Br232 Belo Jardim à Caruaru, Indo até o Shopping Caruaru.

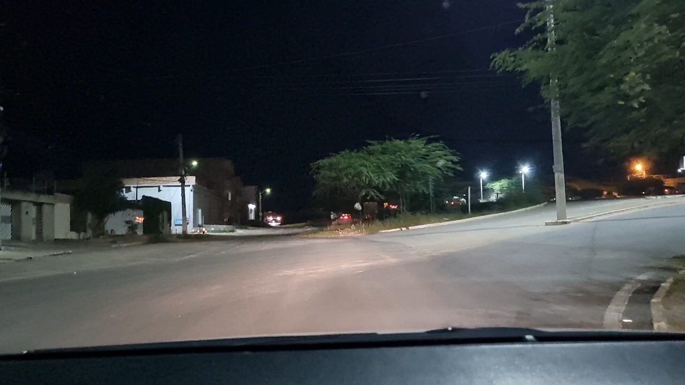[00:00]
Oi pessoal, boa noite. Vamos para mais uma viagem. Estou saindo agora aqui de Belo Jardim.
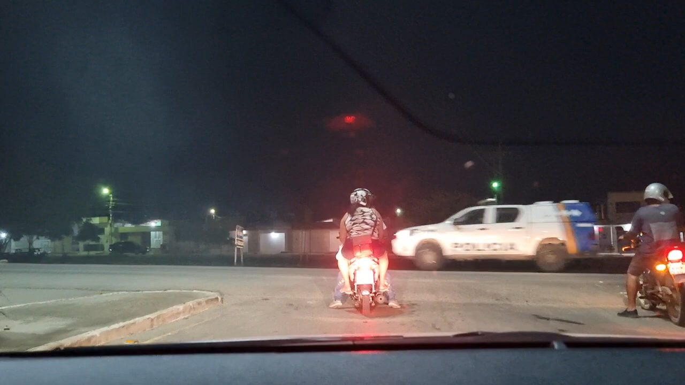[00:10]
Vamos pegar aí a 232 até Caruaru.
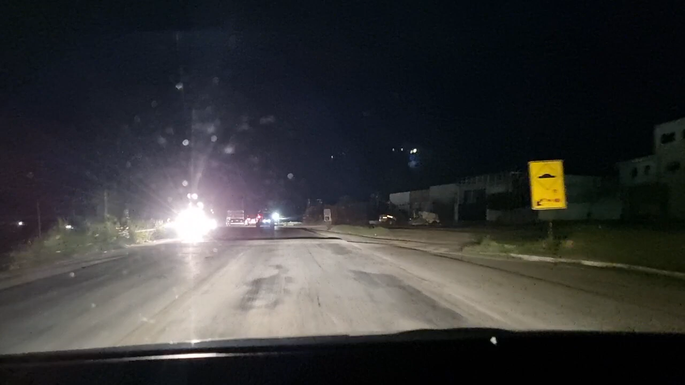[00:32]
É a BR-232, não é duplicada, até a gente chegar em São Caetano. Quando chegar em São Caetano, mesmo na chegada ali de São Caetano em diante, aí ela é duplicada, aí vai até o Recife.
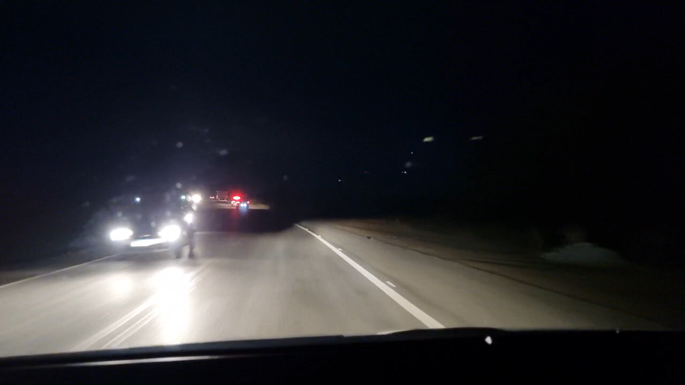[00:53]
Se aproximando aí da entrada que vai para a Serra dos Ventos, fica à esquerda no acesso.
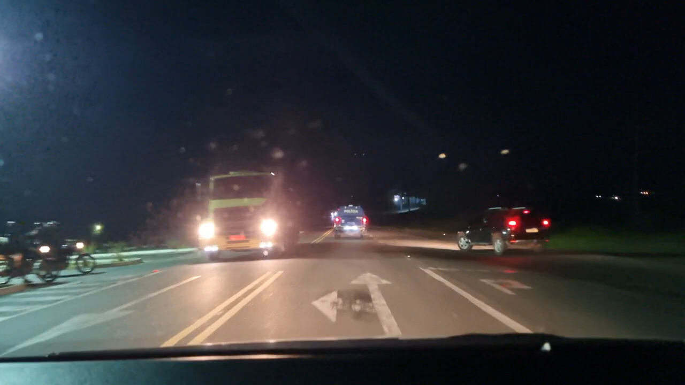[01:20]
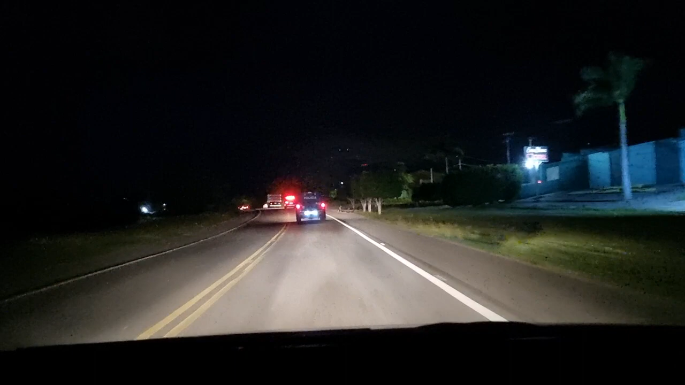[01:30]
Aqui que eu tô passando agora, foi, não foi, tem cachorro atravessando aqui e pedestre também atravessando, que aqui tem algumas casas do lado direito, o pessoal sempre atravessa aqui no sentido indo para o posto, e cachorro também, sempre tem cachorro aí atravessando. Isso aí durante o dia, à noite, bastante perigoso, tem que
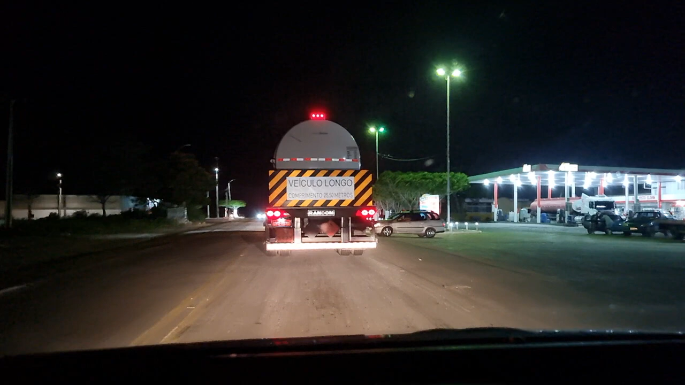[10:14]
Gasolina nesse posto aqui, deixa eu ver se dá pra ver aí. Gasolina comum
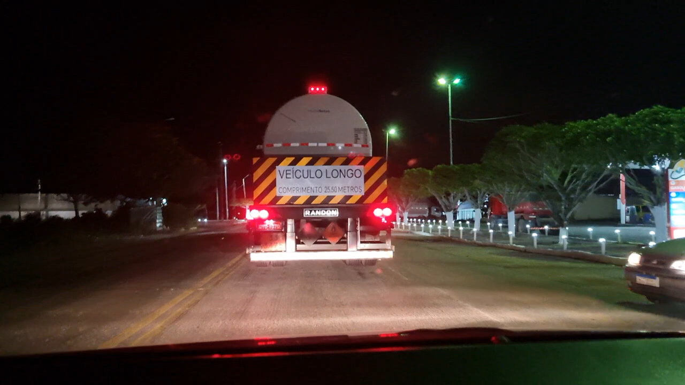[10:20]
R$7,05, aditivada R$7,14, o etanol R$5,49 e o diesel R$6,39. O diesel tá um pouquinho mais caro comparando com os outros postos ali pro lado de São Caetano. Aqui é a entrada que vai pra Tacaimbó, à esquerda.
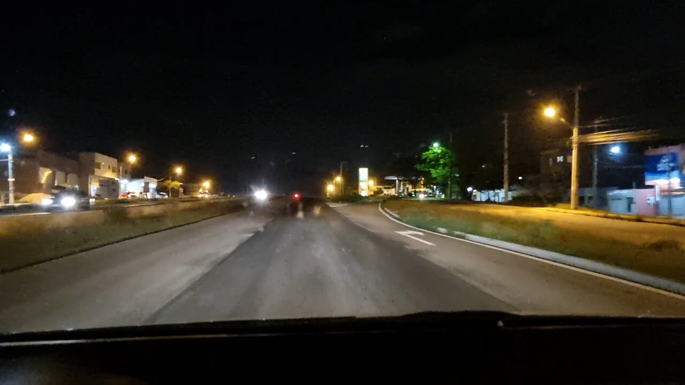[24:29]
Atravessa bastante pessoas. Foi por isso também que já fizeram aquele quebra-mola ali.
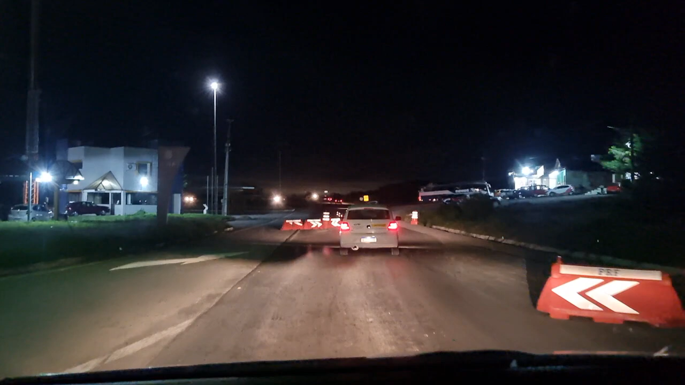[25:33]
Aqui tem uma churrascaria aí do lado direito que tem um jantar e um almoço muito bom.
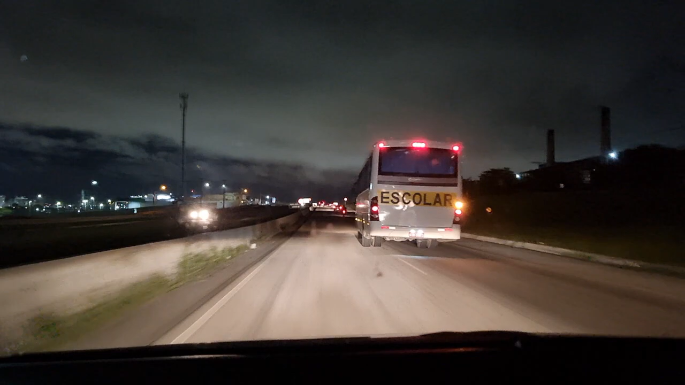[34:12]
sinalizando 80 até ali, sendo que essa placa branca aí, esse trechozinho aí é 60, beleza?
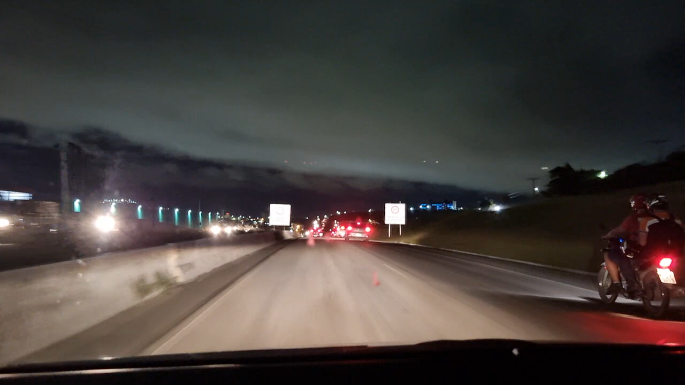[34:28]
Tem aqui, tá bem visto aí, que é pra você não passar em 80. Aqui, ó, esse trechozinho aqui é 60. Aí aqui, ó, tem dizendo 80. E mais uma placa dizendo 60. Tem alguma coisa errada aí, né?
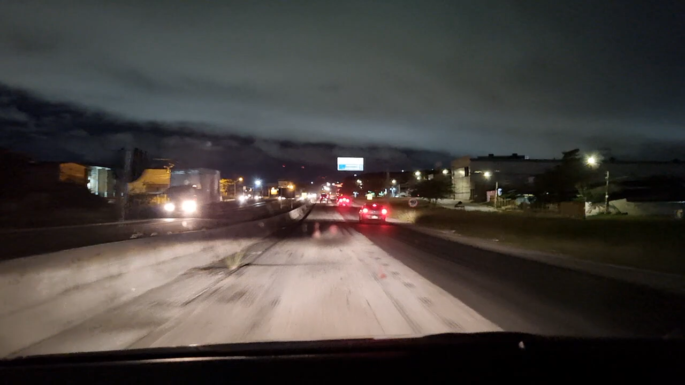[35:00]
Provavelmente essa, a velocidade aqui é 60. Ó, aqui tem uma placa sinalizando 40. Dá pro pessoal diminuir, porque também tem uns quebra-mola aqui, né? Mas ali, após aquela fiscalização eletrônica, não era para ter aquela placa ali de 80. Muito curto dali até o quebra-mola. E tá misturado, né? Uma placa dizendo 80, outra dizendo 60.
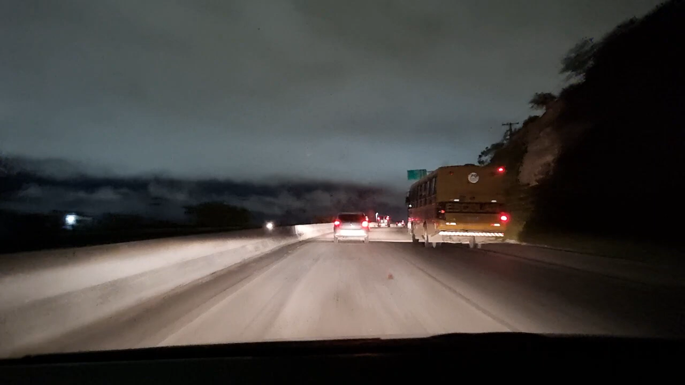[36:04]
Pegar aqui a direita, onde entrou o ônibus aí, pegar aí a direita, vai chegar na 104, sentido Alagoas. Para quem for para Santa Cruz, Toritama, pega esse acesso aqui à direita, vai pegar a 104 também, sentido Paraíba.
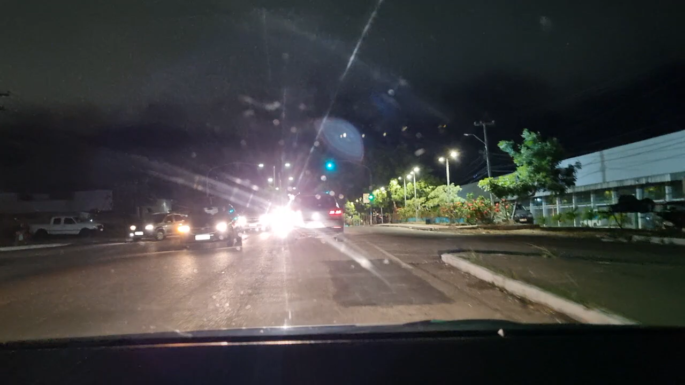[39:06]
Aí foi, não foi, tem batida aqui.
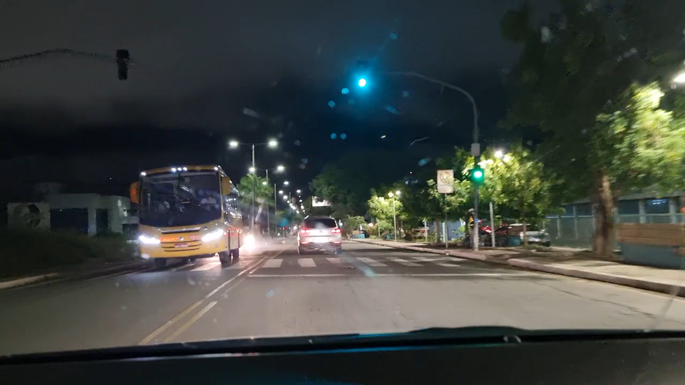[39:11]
O correto é você ir, seguir aqui em frente, pega aqui, ó, o acesso à esquerda, aqui.
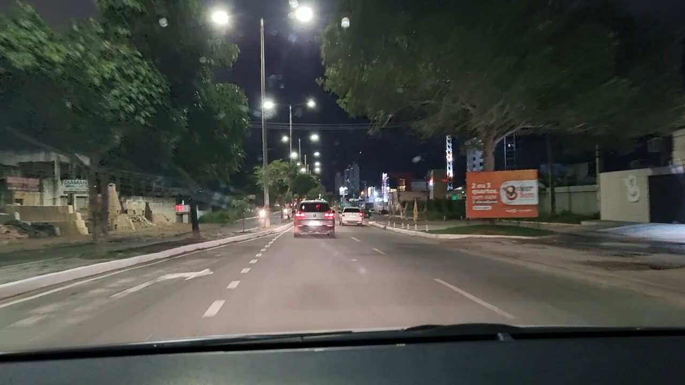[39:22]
E aí você vai certo. Chegar lá na UPA, só ligar a setazinha à direita e entrar. E não tentar entrar ali de vez ali, porque foi, não foi, tem batida ali.
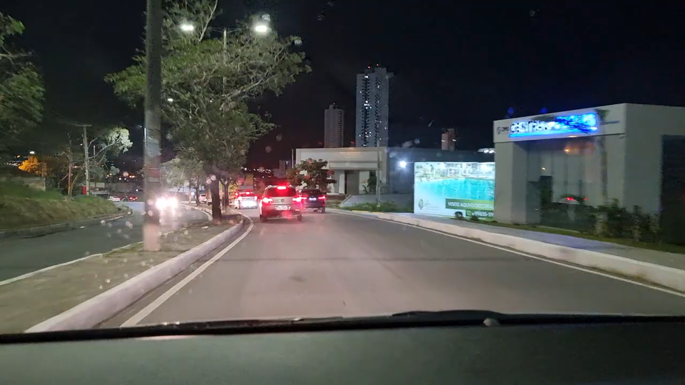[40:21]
Vai passar de frente aqueles dois prédios bem altos. Fica mesmo na frente do shopping.